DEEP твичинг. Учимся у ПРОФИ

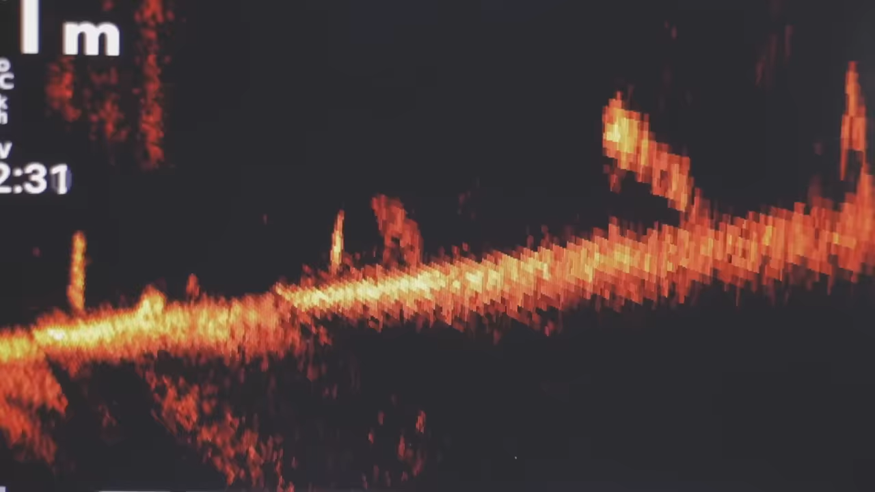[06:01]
Мы оцениваем поведение рыбы. Выходов, скажу честно, примерно в 10 раз больше, чем реально поклевок.